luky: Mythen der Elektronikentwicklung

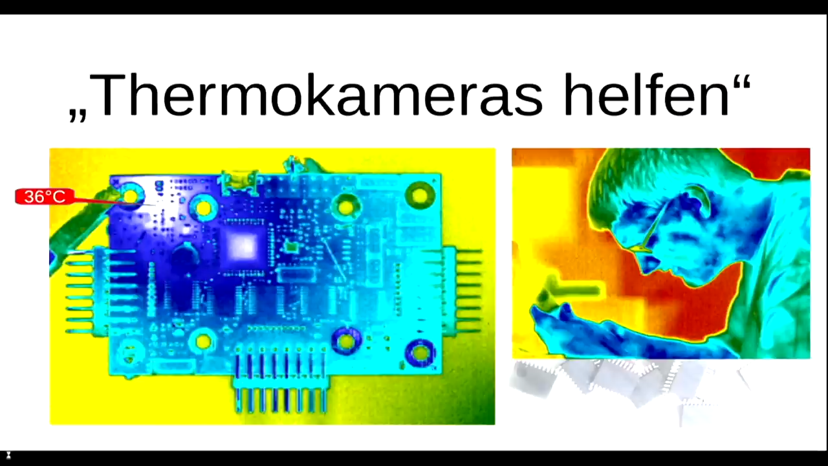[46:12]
Dann kommt das Board, lässt sich nicht einschalten. Irgendwas passiert. Na, schauen wir halt mal mit der Thermokamera drauf. Und was sagt die Thermokamera?
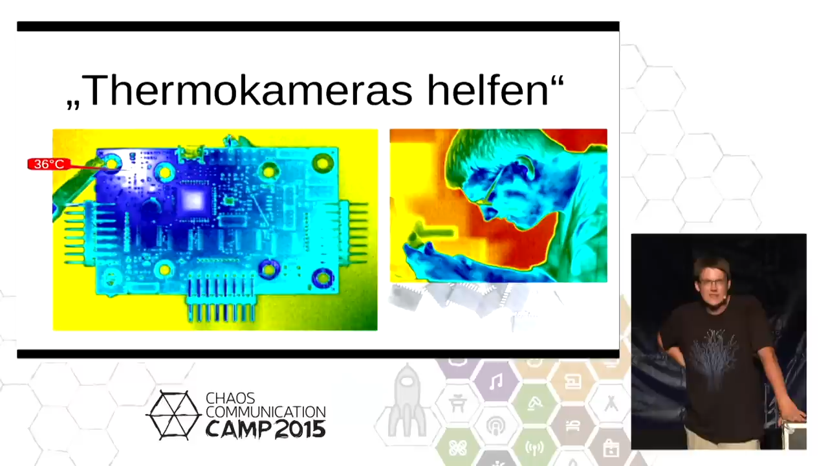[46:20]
On screen: spot 36°C
Da oben muss was passiert sein, weil 36 Grad. Ja, blöderweise war das Board aber gar nicht versorgt und nicht eingeschalten und das ist einfach nur ein Fehler in der Bedienung der Thermokamera.
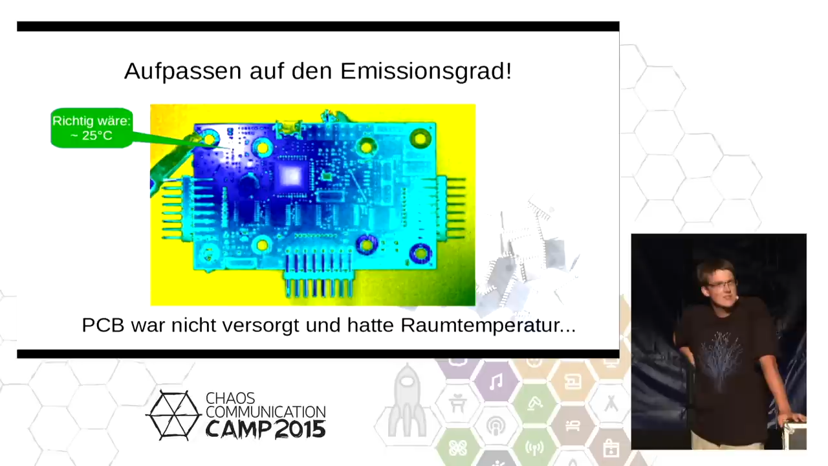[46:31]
Also Thermokameras sind wirklich toll und man kann da einige Spielchen spielen. Das haben mich die Kollegen da beim Löten fotografiert.
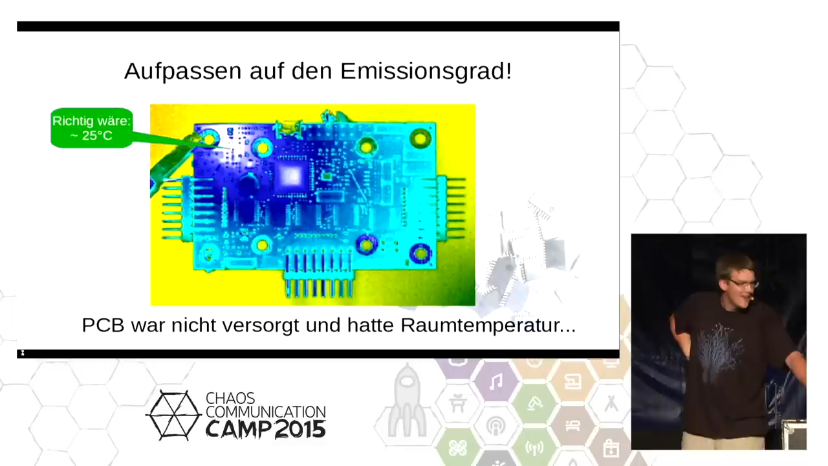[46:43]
Man sollte aber wirklich wissen, was man tut und ein paar Verifikationsmessungen machen.